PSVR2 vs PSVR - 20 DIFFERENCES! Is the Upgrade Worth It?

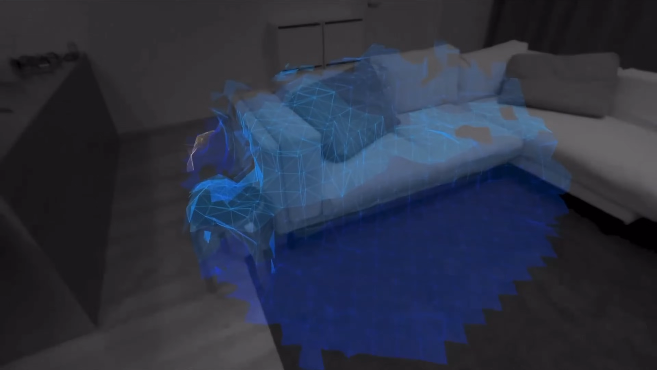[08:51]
The PSVR 2 has the ability to scan the shape of your room to automatically create a suitable place-based boundary and
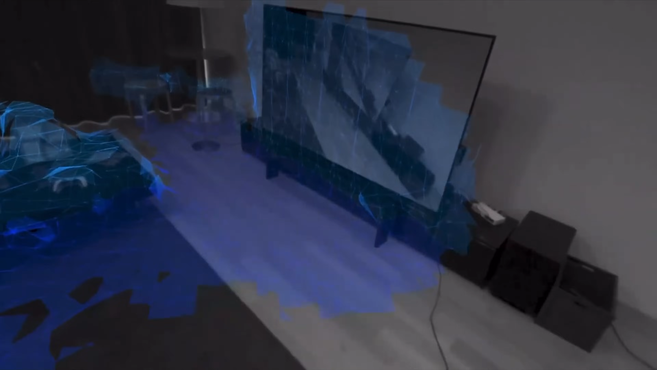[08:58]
you can then further customize it by tracing a line on the ground using the headset's path through view. The 17th difference is a key component.